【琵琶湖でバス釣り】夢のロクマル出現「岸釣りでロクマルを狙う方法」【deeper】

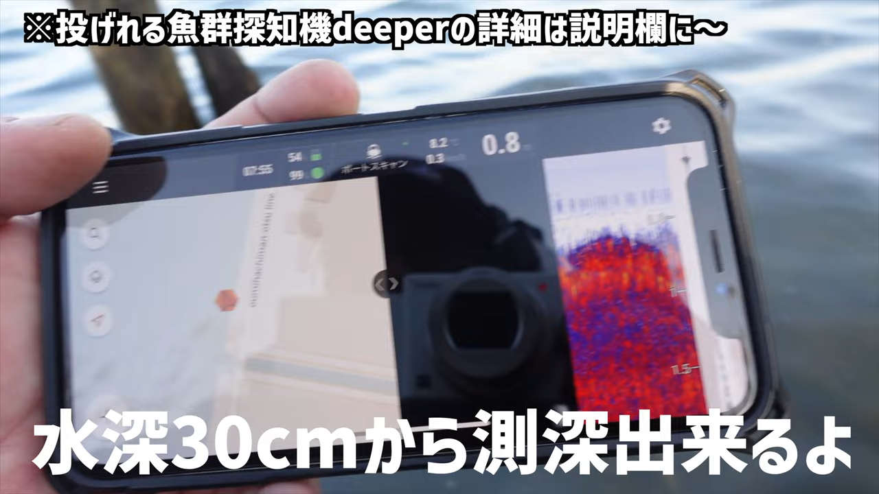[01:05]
いや、まあ浅いところもね、ちょっと測れるようになったので、じゃあちょっとお願いします。
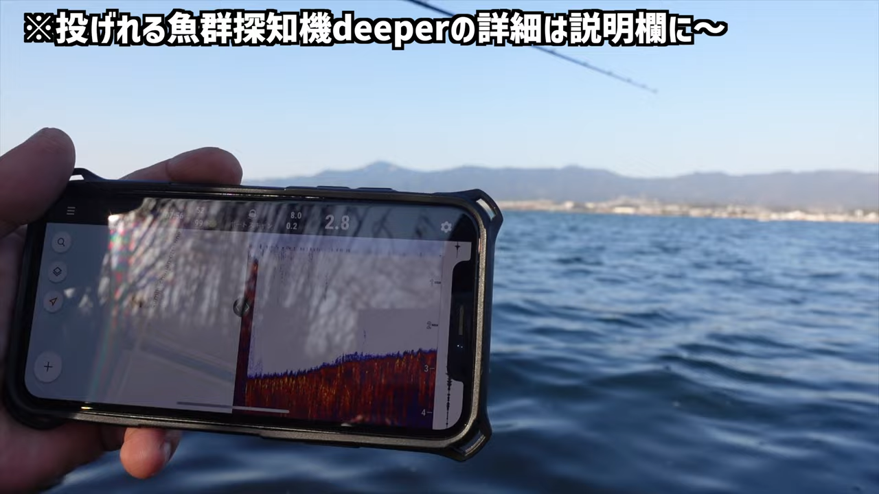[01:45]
2.8。 あれさ、あのディーパーの位置で 2.7 ぐらいっす。で、あのちょっとで3メーターちょい。 結構いいブレイクっすね。 ブレイクラインあるね。
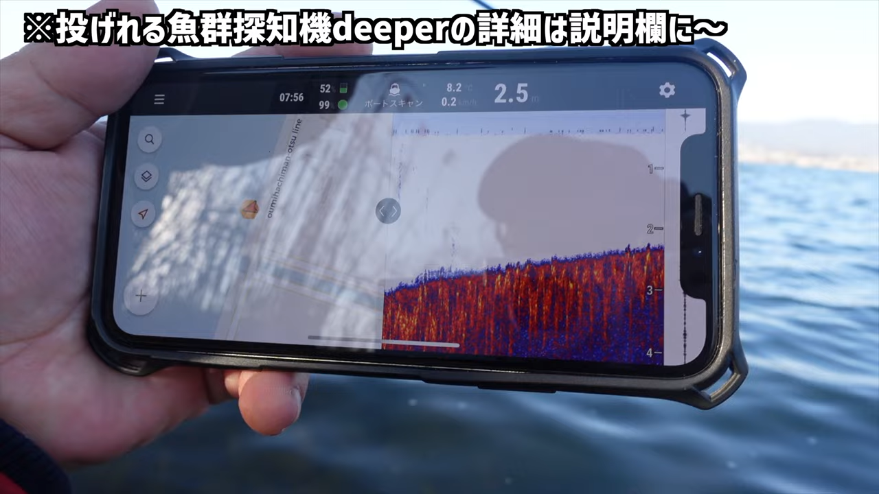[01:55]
で、いや、で、まだずっと駆け上がってるっすね。
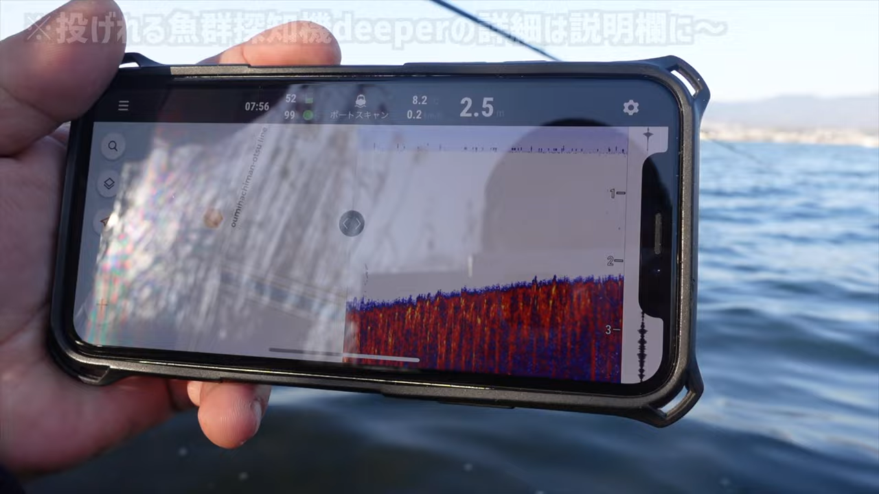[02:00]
なだらかに3メートルからこの短いスパンで、今2メーター。 あそこに2もあんだな。 おお、2.2 だね。
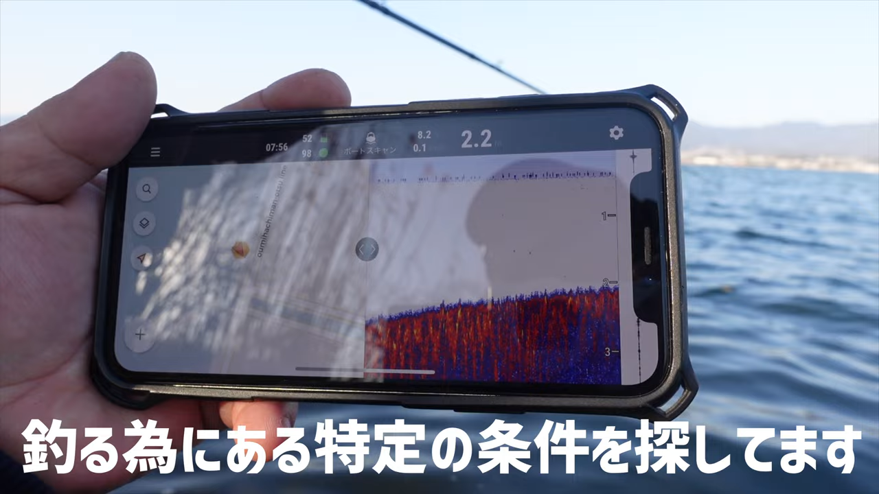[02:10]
はあはあは あ。
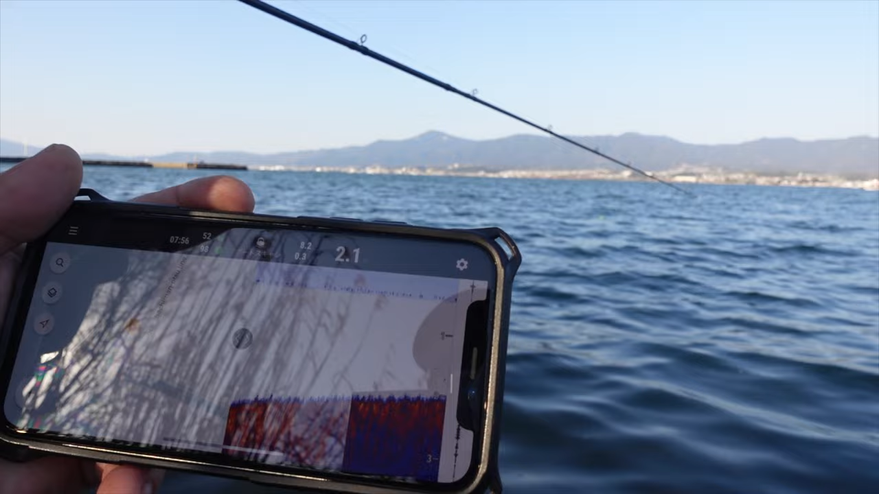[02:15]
あ、こっからようやくまあまあまあフラット。 そうだね。 あ、でもずーっと上がってんだな。 おお。あ、ガクンと上がった。 あ、 いや、岩があるのか。ちょっとデカめの岩入ってんね、そこね。
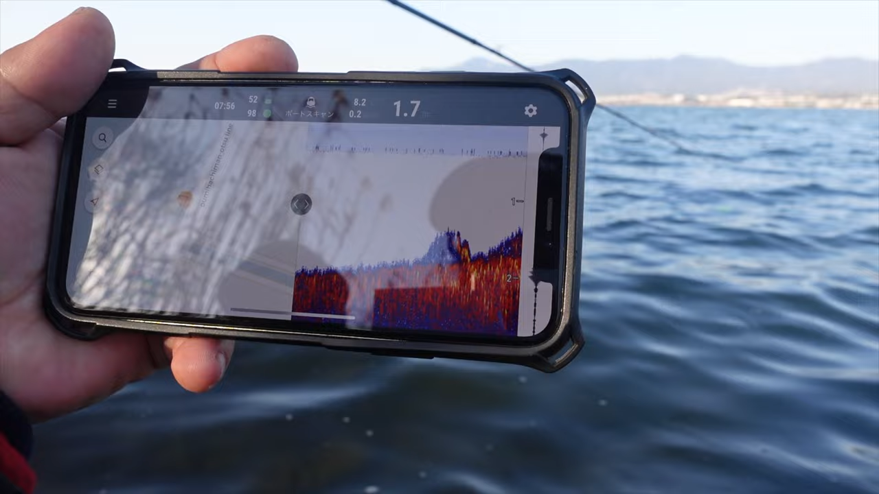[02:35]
1.7、1.5。 下結構硬いんだ ね。
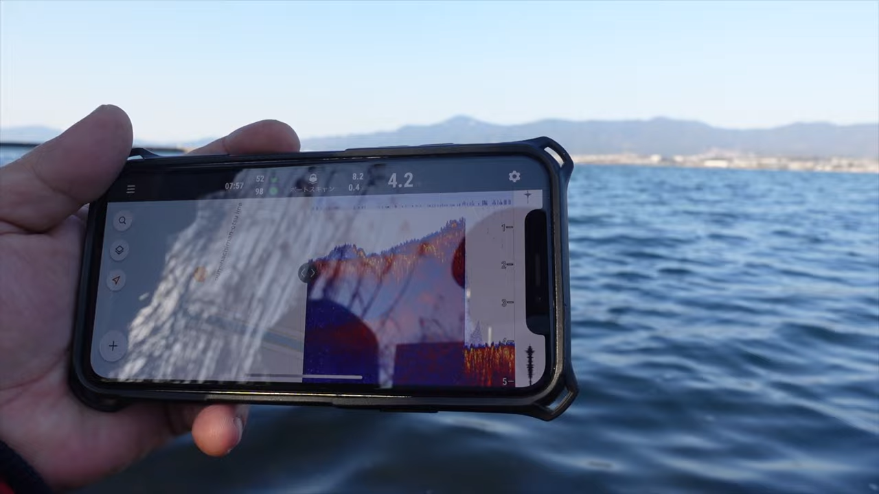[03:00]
あ、深いな。 え、あの距離で4あるんだ。
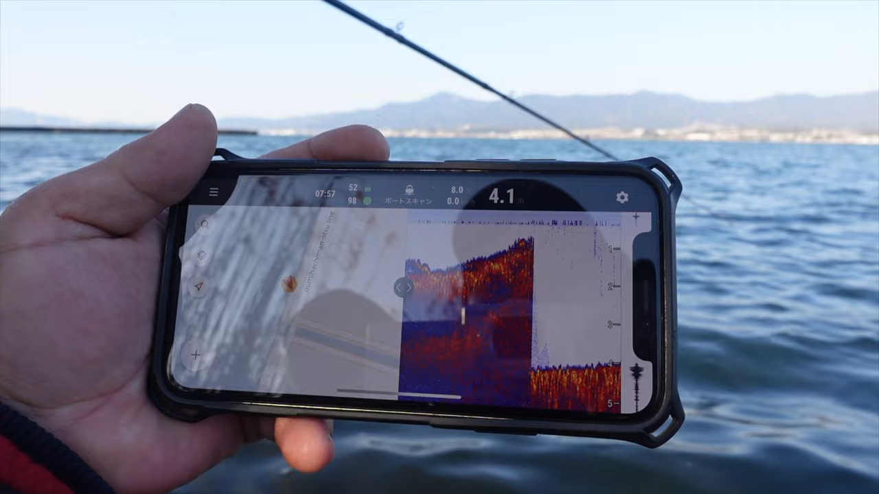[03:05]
すごい急激な駆け上がりだね。 結構すごいですね。やっぱね、くっ。 ちょっと待って 。 まだ、やっぱく。やっぱく。ここありじゃない？ ありですね。 おお。そんなちょいキャストの距離で4メートルから。 上がってる上がってる。 一気に上がって。 距離でね、20メーター、25メーターとか そうね。お、いいじゃんいいじゃんいいじゃん。 いいっすね、いいっすね。めちゃくちゃいいっすね。 ちなみにね、水温は 8.2 度。
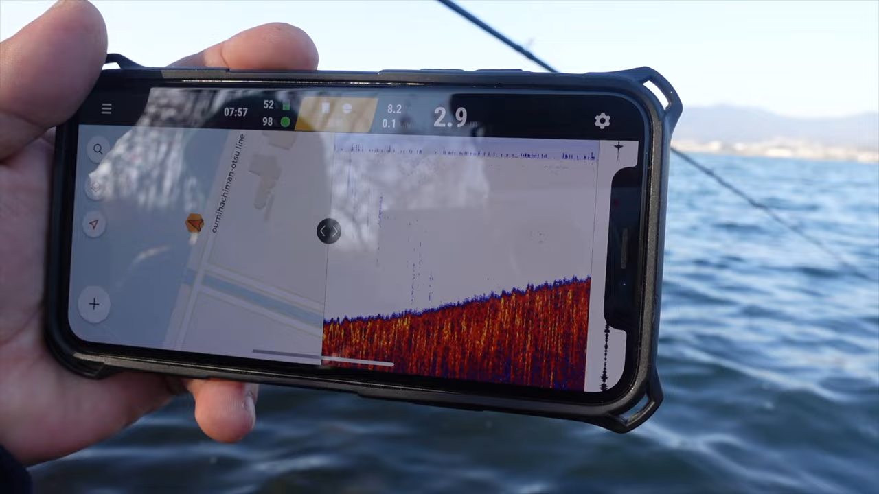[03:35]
あ、いや、高いっすよ、これ。かなり高いっす。 8.2 高い。 はい。琵琶湖大橋の観測所で今 8度台。 うん。
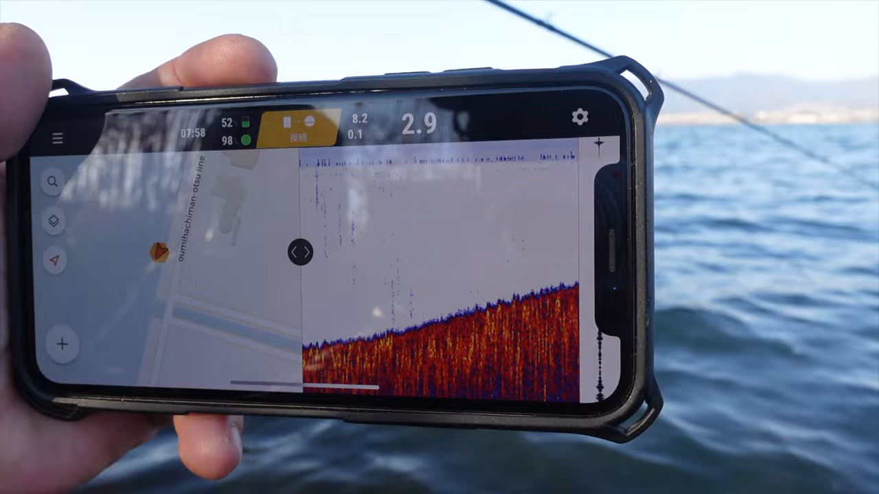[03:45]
下手したら 7.9 度なんで、ここ高いっすよ。 まあ、表層水温ってことにはなるけど、8.2 で、今日これからポカポカにどんどんね、なる予報だからね。 そうですね。 うん。
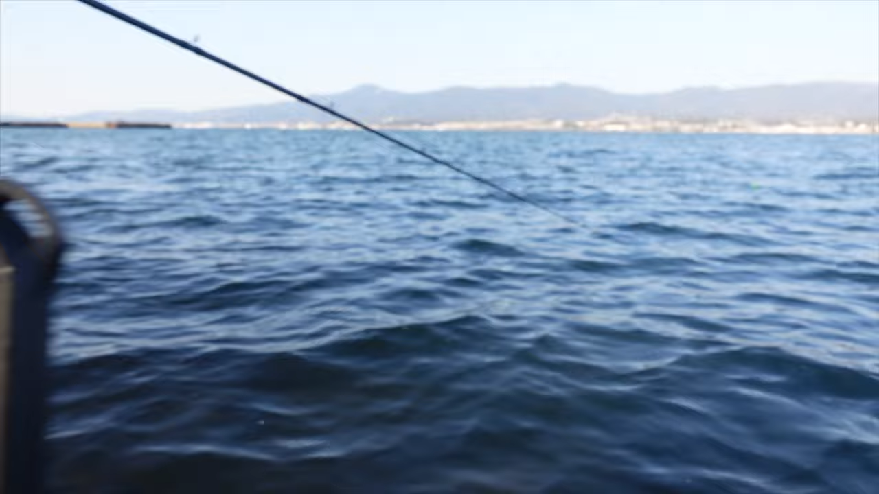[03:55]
ね。ちょっとあっちも。 はい、そうです。ちょっと回収しちゃいます。 はい。
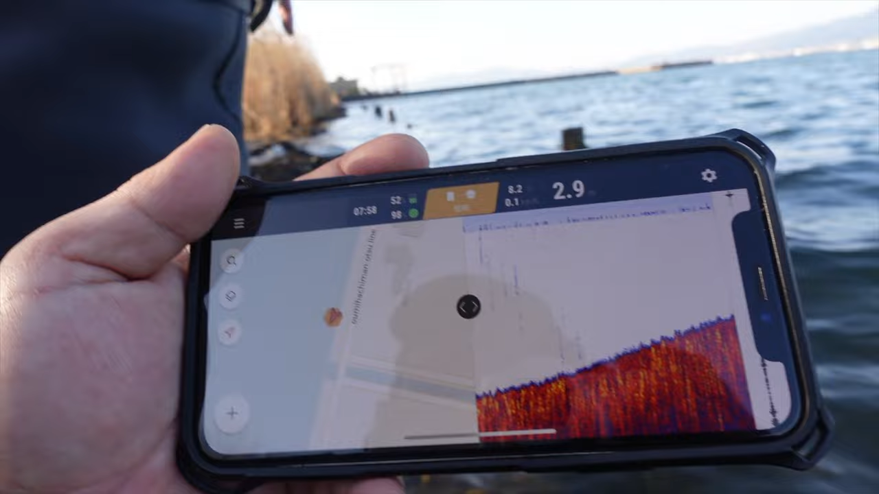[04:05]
結構こういう、おかっぱりしかできない状況で測れるの良くない？ いや、めちゃくちゃいいですよ、これ。